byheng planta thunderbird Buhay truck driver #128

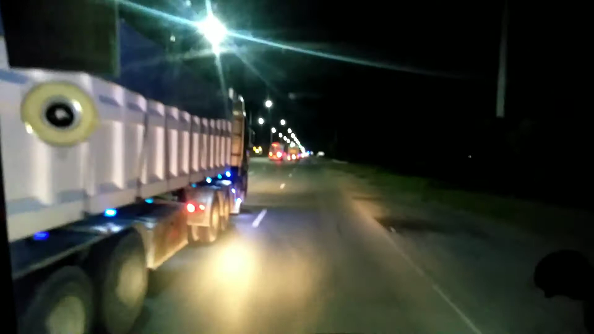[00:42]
go once again mga katasyo ngayon pagdating po tayo ngayon ngayon na po tayo sa karsada at tangyong pagbakbakan north to soon expressway po tayo ngayon mga katasyo